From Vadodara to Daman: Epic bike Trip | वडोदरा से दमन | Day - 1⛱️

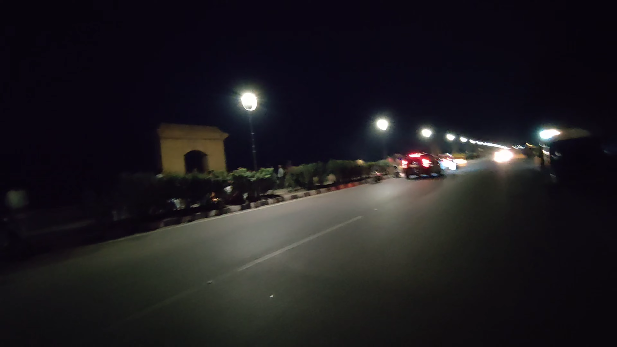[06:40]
6-30 और अभी नाइट की लाइट है वो चालो हो गई और यह बीच अभी सब खाली करें तो अभी अंदर आए तो कोई यहां पर रूपने के लिए फर्मिशन